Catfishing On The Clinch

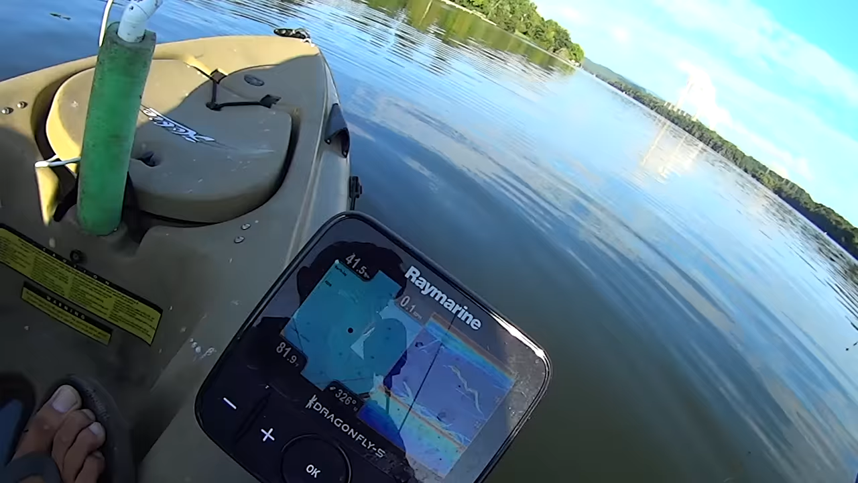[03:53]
i think this one this rod right here's getting hit too we got rods going down everywhere but here's why so you see right here and there's a glare on the screen i know you got all these fish right here here's where i'm at i was following this brake line here but right here you can see this point comes out and there's kind of a choke point right here for this main channel edge and this point comes together any fish that's coming up along each one of these ledges here and it's kind of following that contour they're going to come together right here there goes that rod i'm going to reel these fish in we got rods going down everywhere